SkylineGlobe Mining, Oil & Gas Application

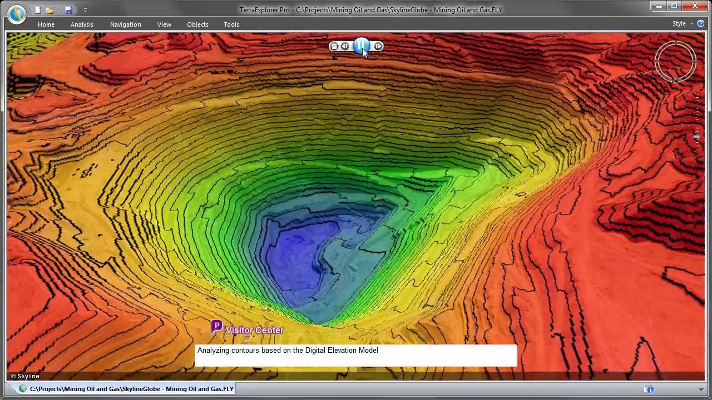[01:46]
and displays slope and contour maps, which make it easy to visually identify hazardous terrain and take necessary precautions.